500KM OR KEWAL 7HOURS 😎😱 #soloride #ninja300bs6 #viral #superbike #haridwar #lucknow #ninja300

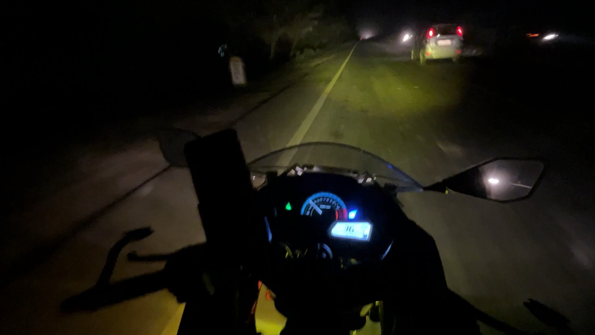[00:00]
वजह से हमारे भाई नीरज का फोन जेब से निकल के रोड पे गिर गया। ये गाड़ी वाले भैया को बहुत जल्दी हो रही है, ये बहुत तेज काट काट के चला रहे हैं और चला नहीं पा रहे। ये देख रहे हैं, अभी हम लोग गूगल के भरोसे घर जा रहे हैं।
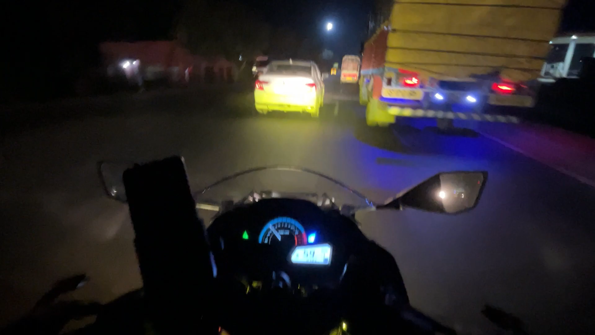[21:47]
भैया इतनी जल्दी मत करो कि दूसरे को आपके जल्दी से दिक्कत हो। तो भाई कांड हो गया, हुआ ये गाड़ी चल रही थी 100-110 और एक ढेसी भी आ गई थी जिसकी वजह से मेरे को कट लेना पड़ गया और ट्रक वाले ने भी साथ में मेरे साथ कट लिया, तो उस वजह से हमारे भाई नीरज का फ़ोन जेब से निकल के रोड पे गिर गया।